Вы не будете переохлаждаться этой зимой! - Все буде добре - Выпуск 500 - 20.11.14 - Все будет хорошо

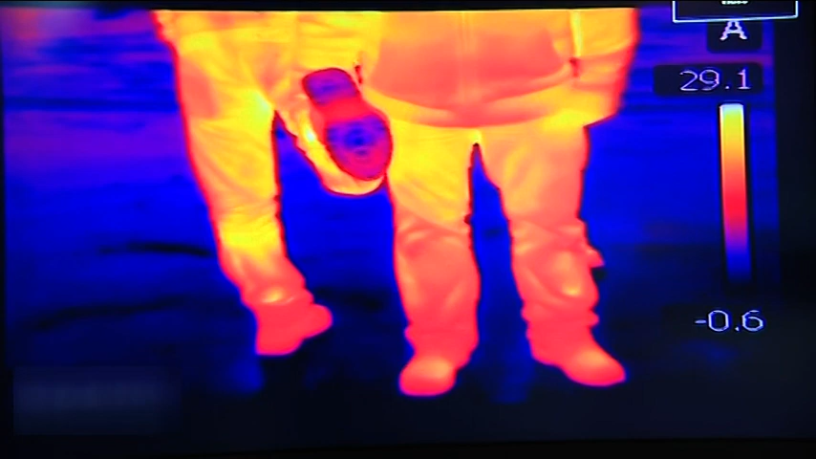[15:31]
Тепловізор показує, що ноги Сергія мерзнуть, бо картинка на моніторі набуває блакитних кольорів.
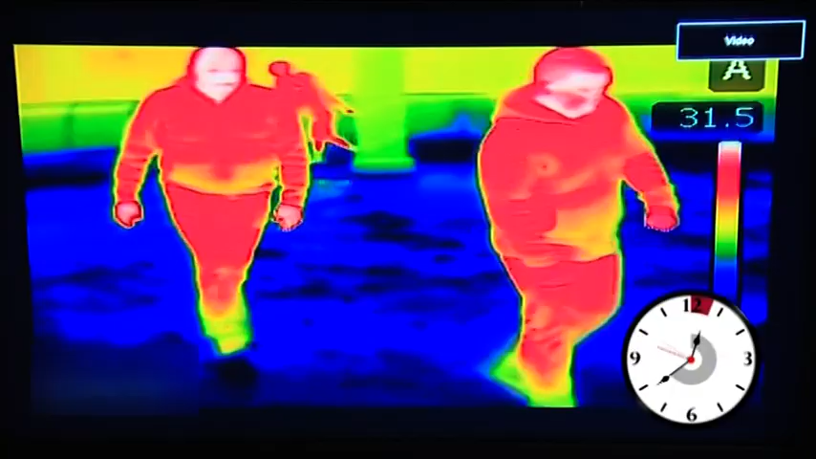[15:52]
Їх ноги поки що в теплі, бо як бачимо, тепловізор фіксує жовті кольори.
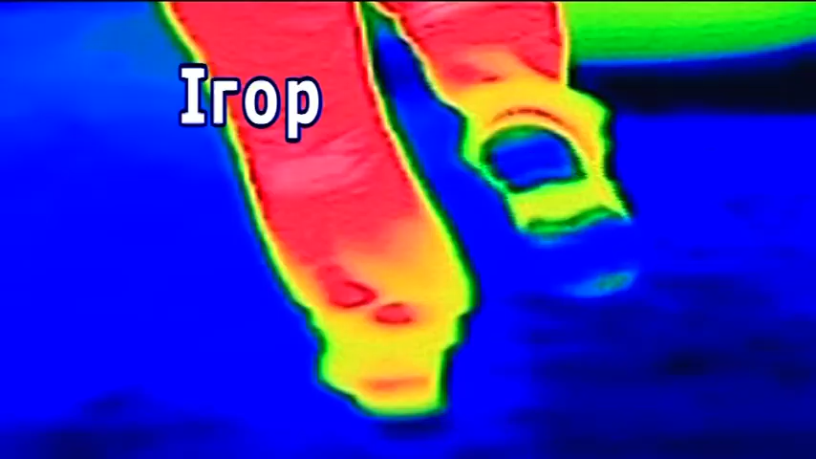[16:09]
На підошвах обох чоловіків переважають блакитні та сині відтінки.